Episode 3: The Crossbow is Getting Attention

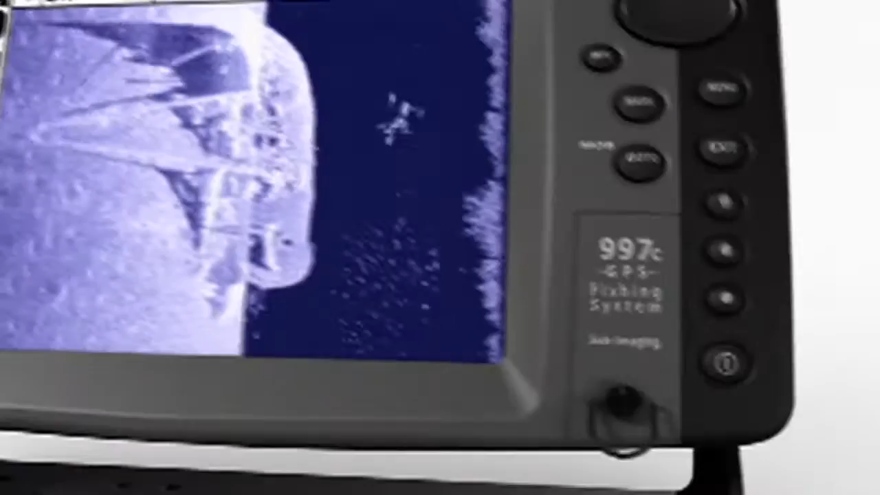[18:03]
Exclusive side imaging from Humminbird. Scan more water faster with 480
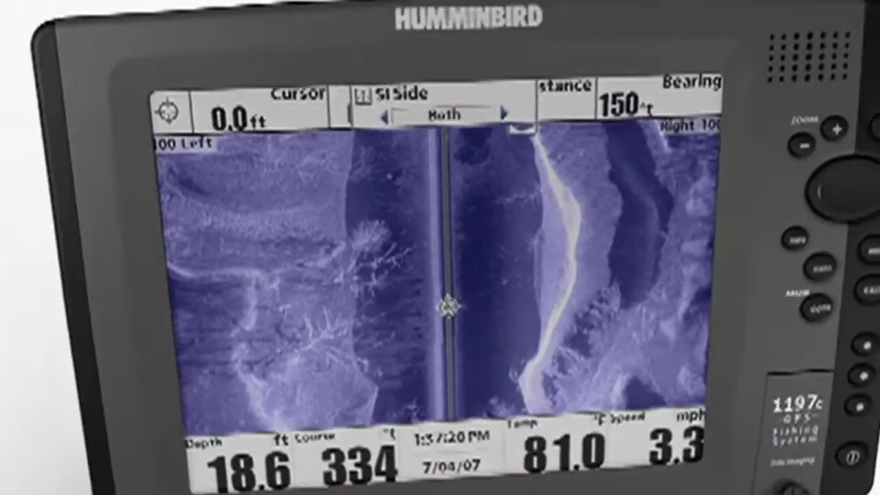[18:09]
On screen: depth 18.6 ft, water 81.0°F, speed 3.3 mph
feet of side-to-side coverage and see structure detail with amazing picture-like images.
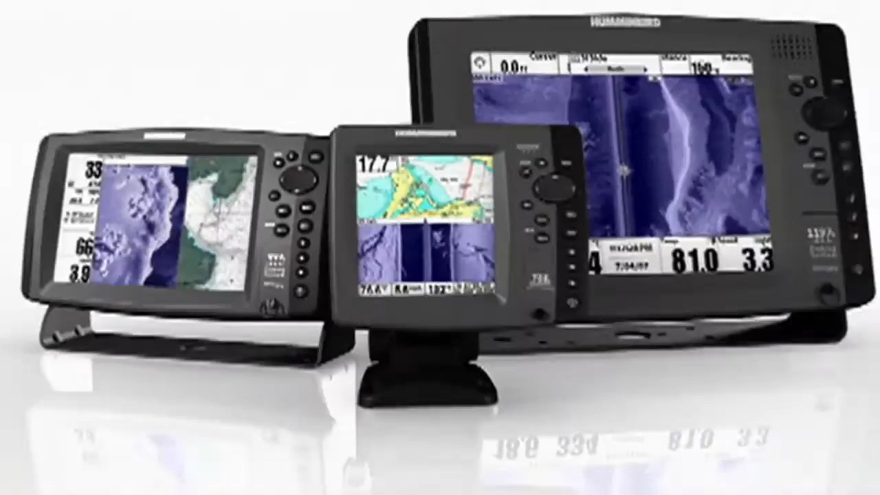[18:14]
Humminbird. Simply. Clearly. Better. A new age of modern scope technology has arrived.